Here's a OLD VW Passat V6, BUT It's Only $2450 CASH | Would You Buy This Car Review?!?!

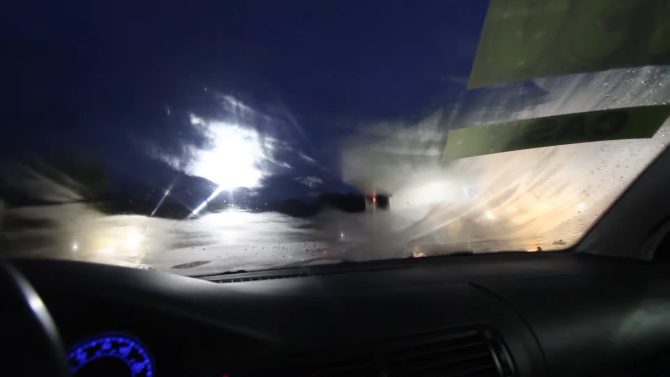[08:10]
i'm trying to be careful we got a lot of cars in the lot right now and these windows are all fogged up